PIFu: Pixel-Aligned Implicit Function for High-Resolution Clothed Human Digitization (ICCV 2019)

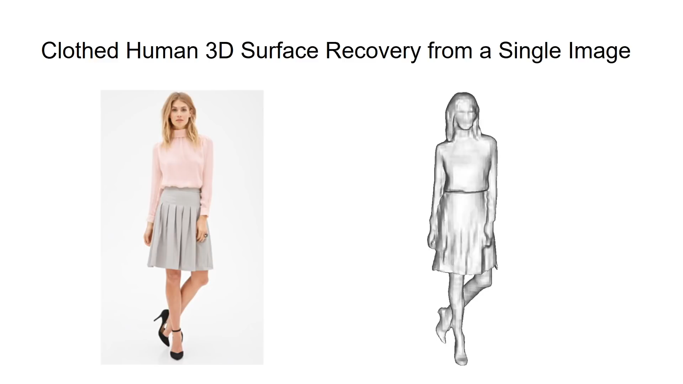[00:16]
From a single image, our method can recover the detailed 3D surface of the person with closing.
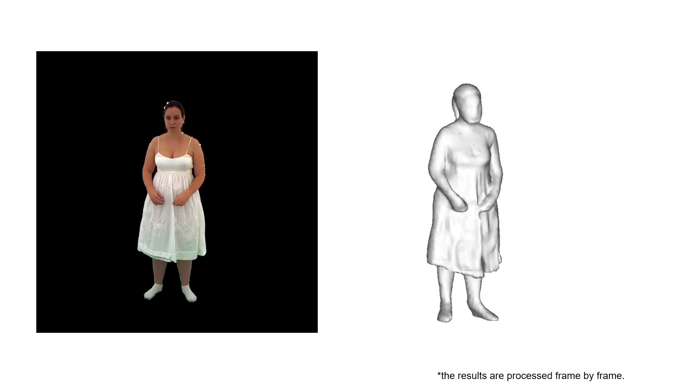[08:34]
The results are reasonably temporally coherent, even though the reconstruction is computed per frame.